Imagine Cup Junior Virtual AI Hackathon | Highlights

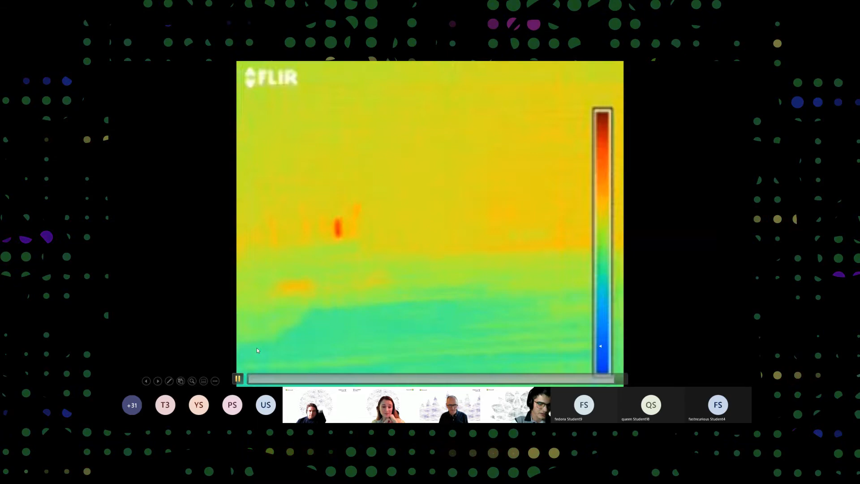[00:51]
So this is what the camera sees right now it just detected the hit signatures and it's tracking it, the line at the bottom represents the area it's not supposed to go in,
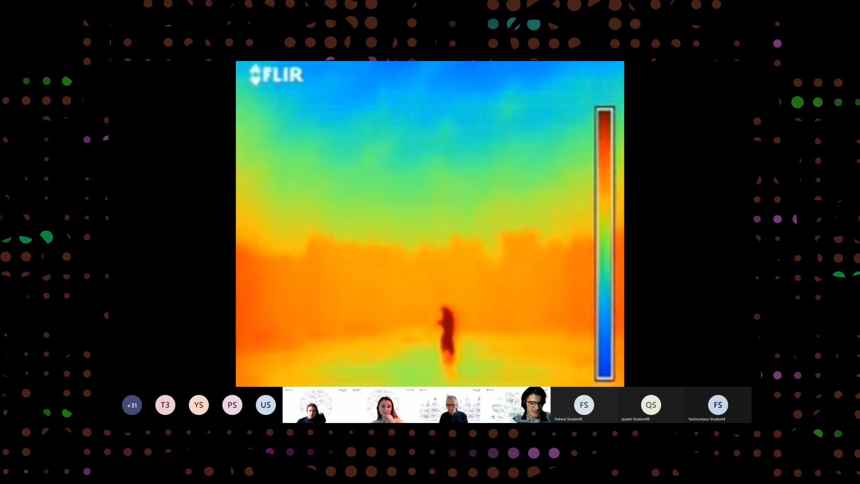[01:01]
now the tracker turned red, as you can see the AI detected that someone is inside and the user now sees this,
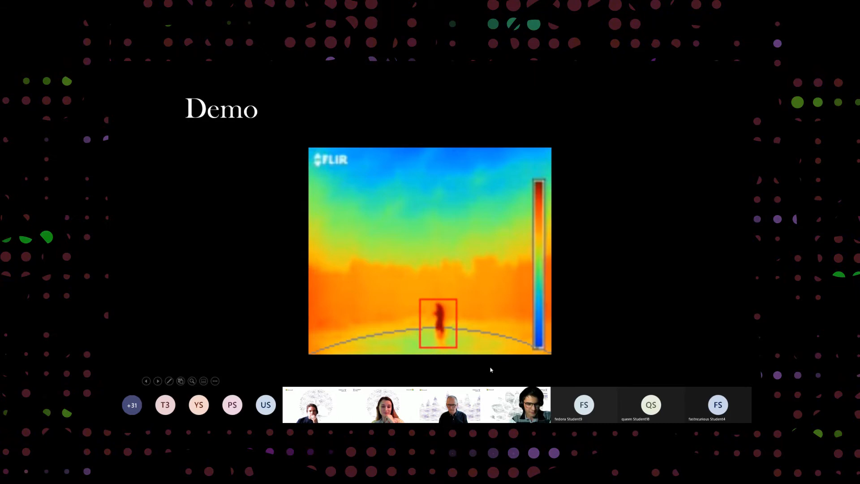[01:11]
sees a human and alerts the authorities. What AI will solve in your problem and how it will solve this problem?